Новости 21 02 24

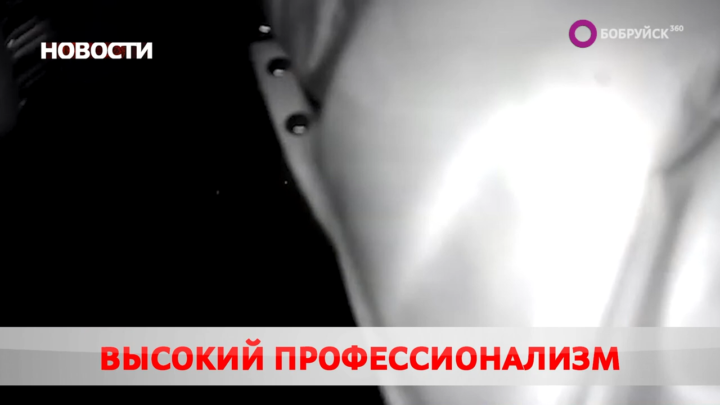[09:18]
Брось нож!» Дебошира не остановил предупредительный выстрел в воздух.
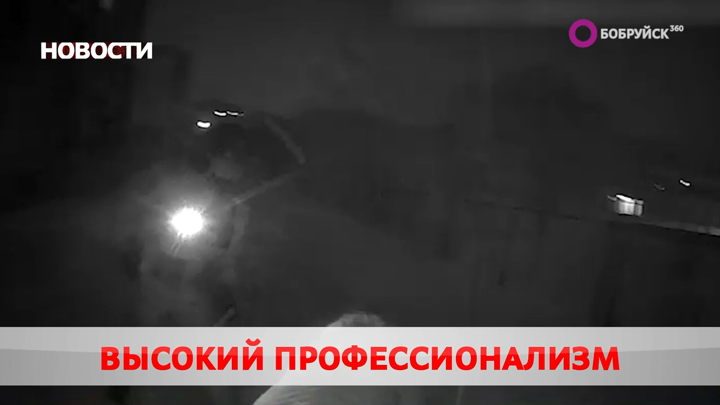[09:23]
Неизвестно, чем бы всё закончилось, если бы невысокий профессионализм. Милиционерам пришлось применить огнестрельное оружие. Сейчас в отношении злоумышленника возбуждено уголовное дело.